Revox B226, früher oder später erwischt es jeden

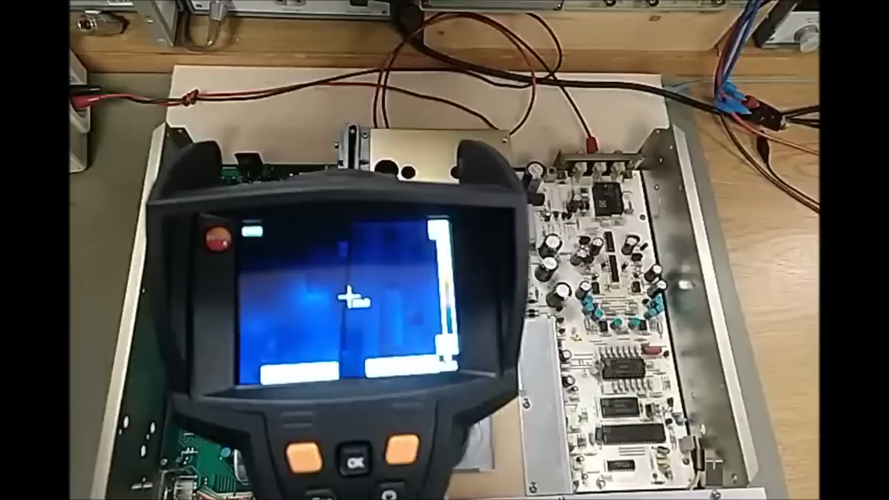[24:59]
Und ich sehe darin eine sehr sinnvolle Möglichkeit, ja, thermische
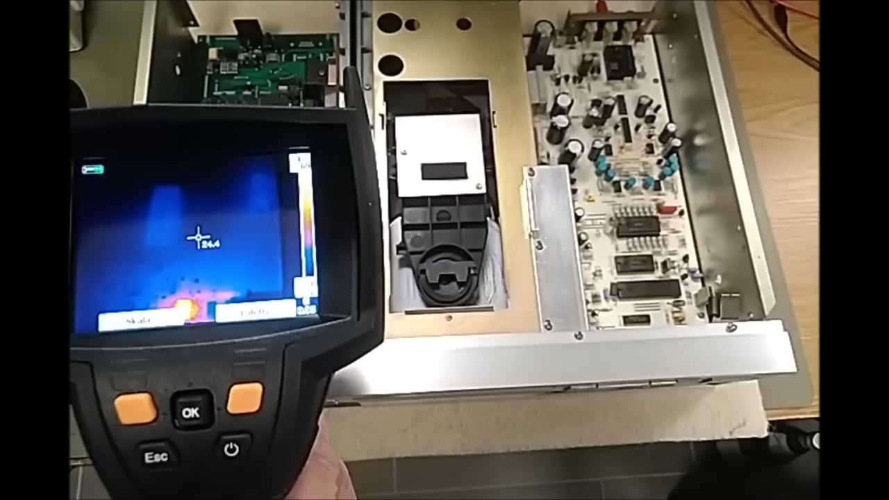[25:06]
Auffälligkeiten zu erkennen.
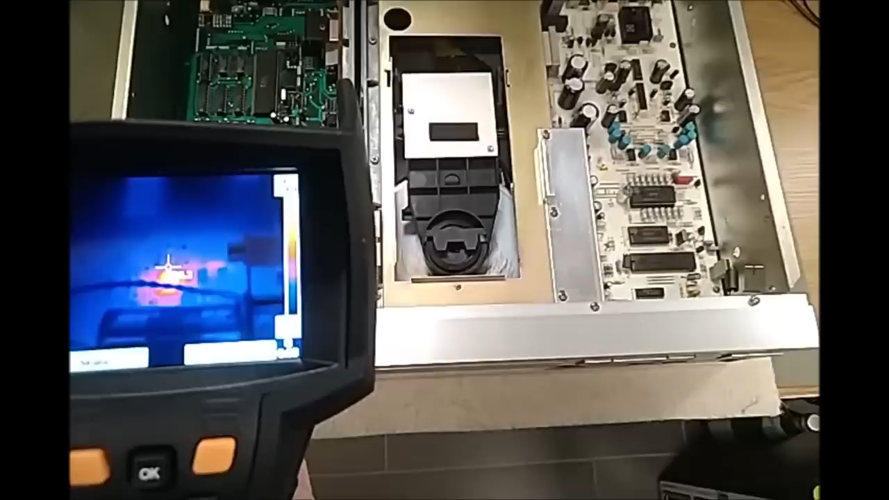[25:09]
Und das ist doch sehr aufschlussreich.
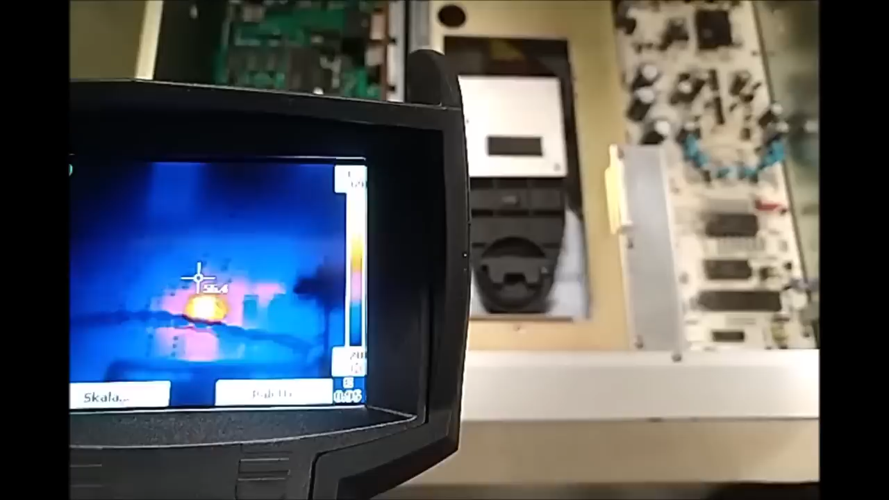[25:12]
Wenn wir zum Beispiel mal hier mal schauen, also jetzt habe ich hier gerade eine Skala von 20 Grad Celsius bis etwa 70.
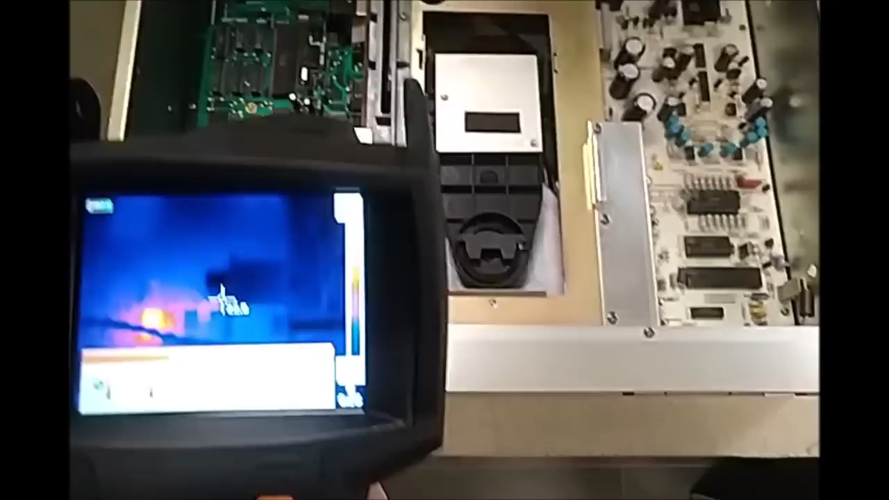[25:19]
Ich weiß nicht, ob man das sehen kann. Ja, wahrscheinlich nicht. Ne? So, und jetzt fahre ich, jetzt filme ich mal den Bildschirm ab und fahre damit mal hier über das Gerät.
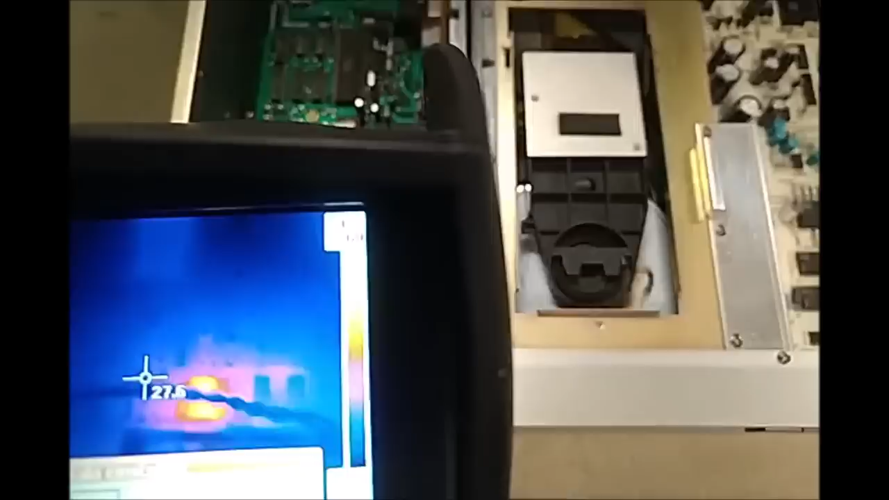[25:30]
Ich weiß, dass man Kondensatoren schwärzen müsste, um eine richtige Temperatur abzulesen. Aber für das, was ich hier jetzt sehe und was hier mich so schön anleuchtet, reicht das auch so.
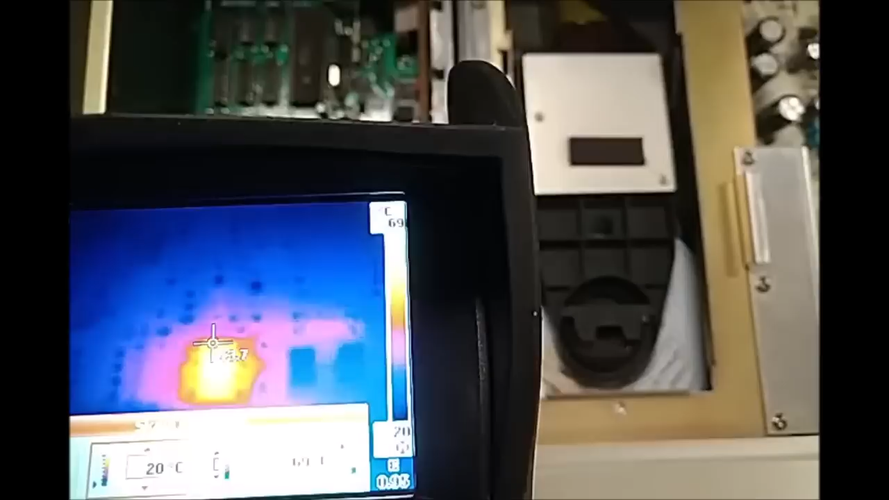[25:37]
Wir sehen hier nämlich, guck mal, mit etwa 70 Grad Celsius so ein schönes kleines IC. Jetzt nehme ich mal hier einen Q-Tip.
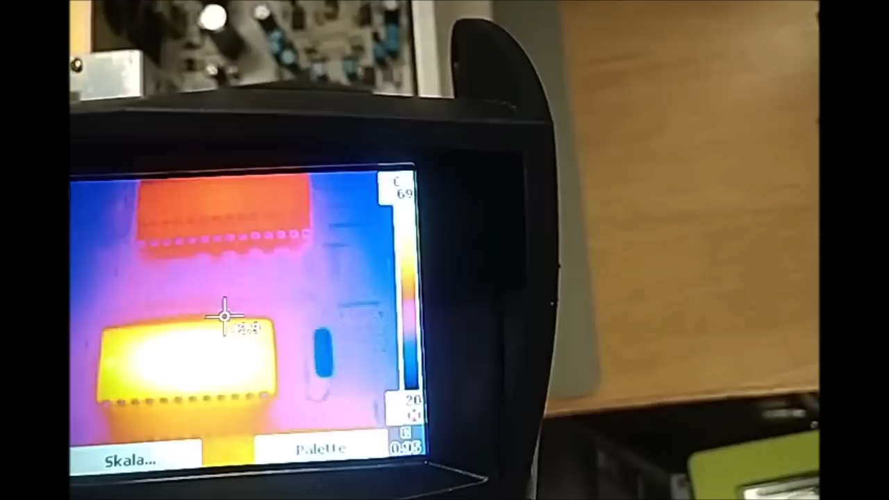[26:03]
On screen: scale top 69°C, scale bottom 20°C
Naja, es geht. Guck, da sehen wir auch ein IC, was sehr warm wird.
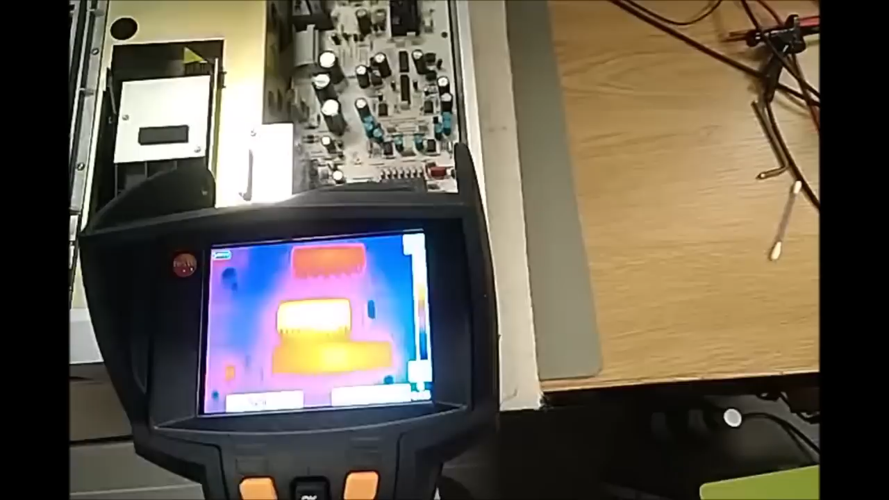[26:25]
Ich prüfe mal ganz schnell, gibt es irgendwelche Hotspots, die eigentlich keine Hotspots sein dürfen, oder ist das, was ich hier sehe, irgendwie erklärbar?
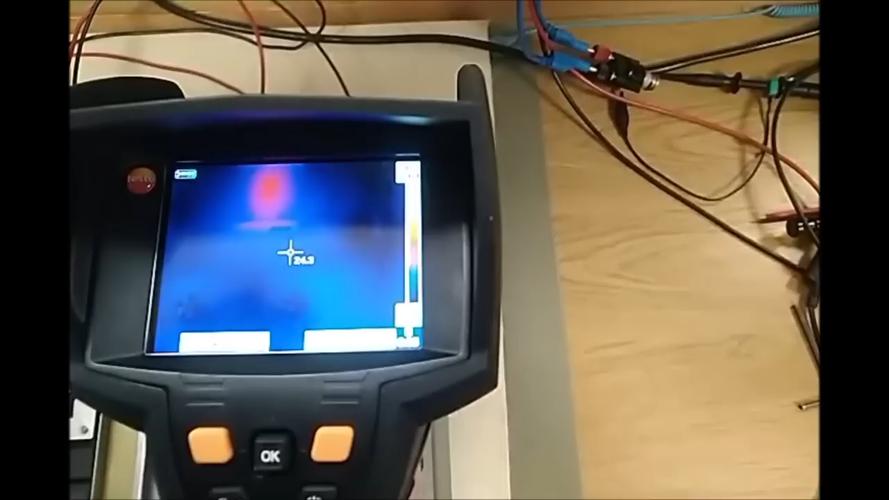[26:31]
Das ist zum Beispiel jetzt scheinbar ein Relais, was angezogen ist, und man kann dann sehen,
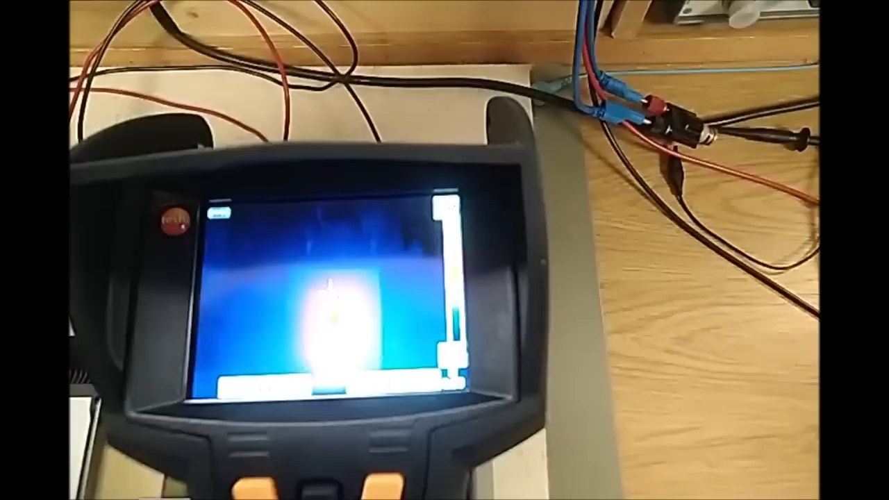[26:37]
dass die Spule im Innern, ist aber schwierig mit dem Abfilmen hier,
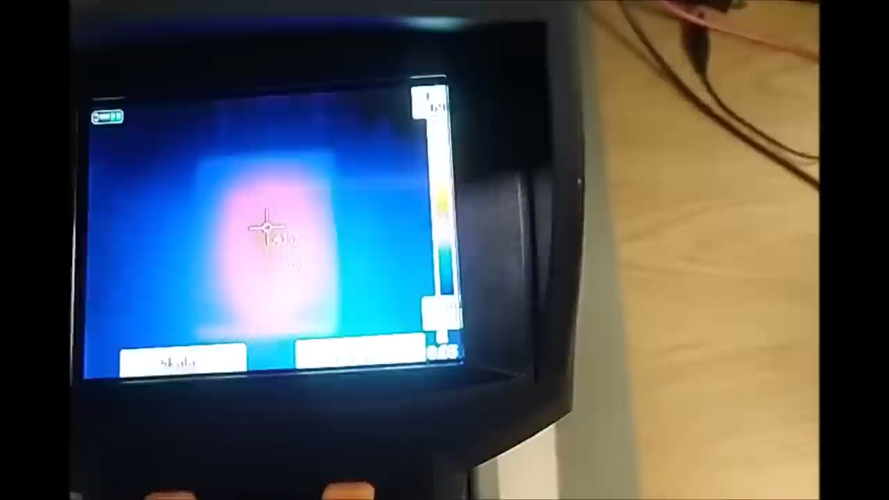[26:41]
dass sich erwärmt, ja, das darf es dann auch. Hier, das ist der Gleichrichter, der ein bisschen warm wird.
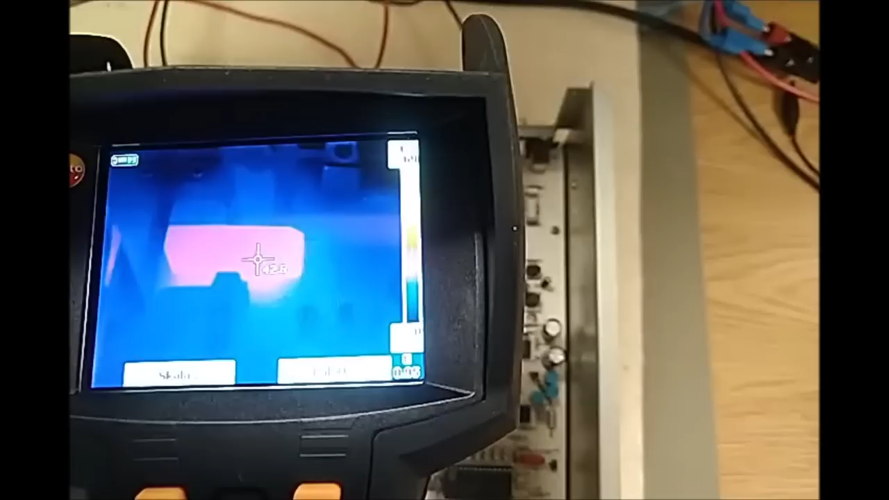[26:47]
Was haben wir da für eine Temperatur? Ja, etwas über 40 Grad Celsius. Also auch alles erklärbar.
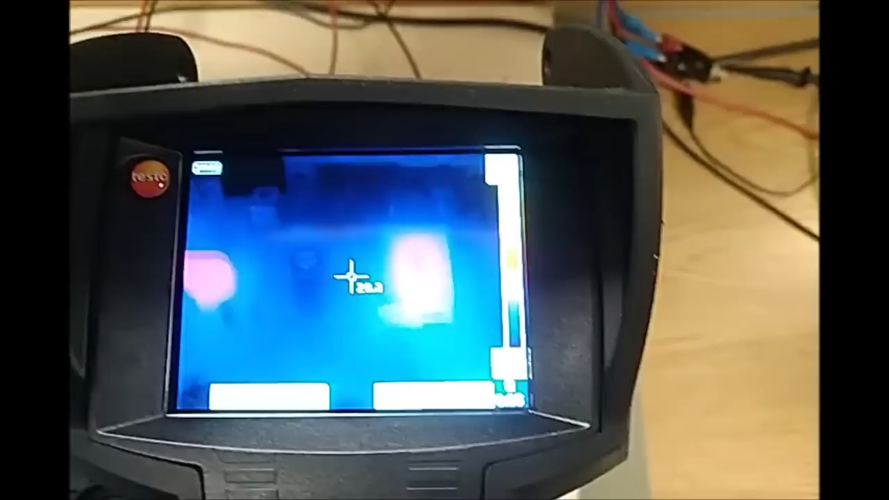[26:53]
Schlimm ist eben immer dann, wenn man da Komponenten sieht, die heiß werden, was nicht erklärbar ist.
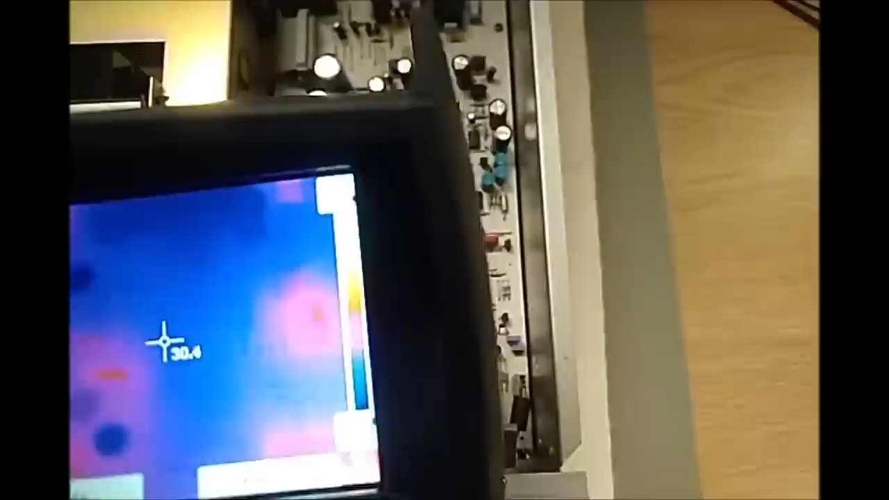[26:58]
Ja? Also schön ist auch immer, ich gucke bei Dioden. Jetzt kann ich leider nicht, fehlt mir die dritte Hand zum Scharf stellen.
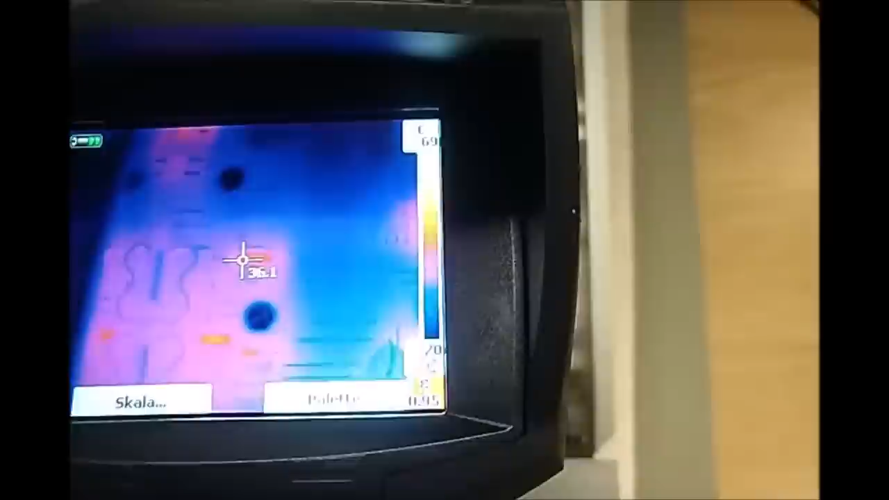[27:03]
Aber hier sieht man da zum Beispiel auch 45 Grad.
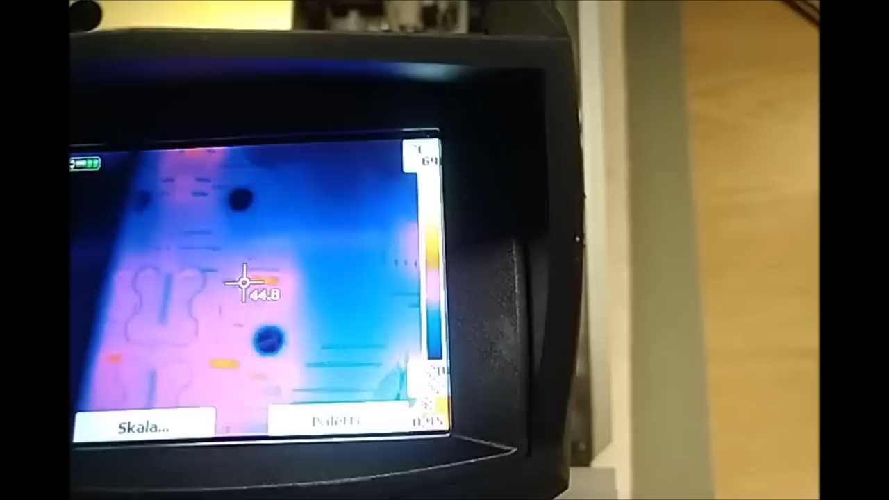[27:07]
Das ist hier eine Diode, die so warm wird. Und bei metallischen Flächen muss man aufpassen, weil die dann spiegeln.
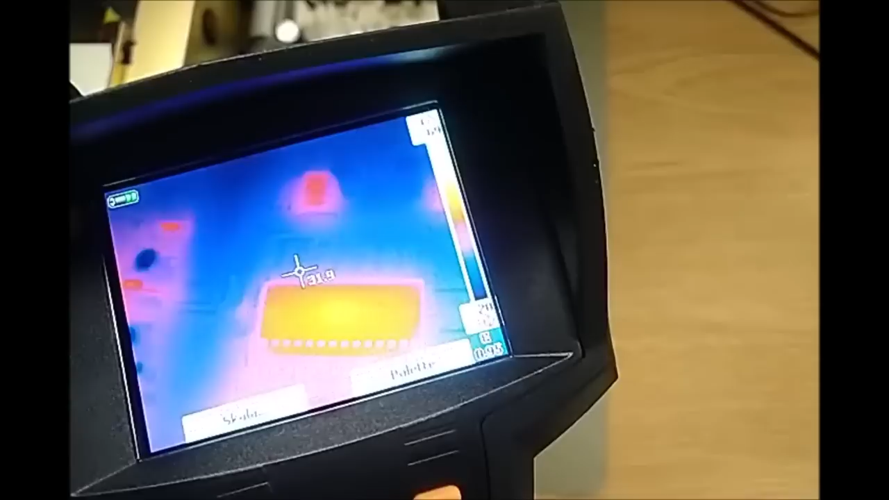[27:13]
Ja, also das hier zum Beispiel, da sieht man, wenn man Pech hat, nachher noch mich.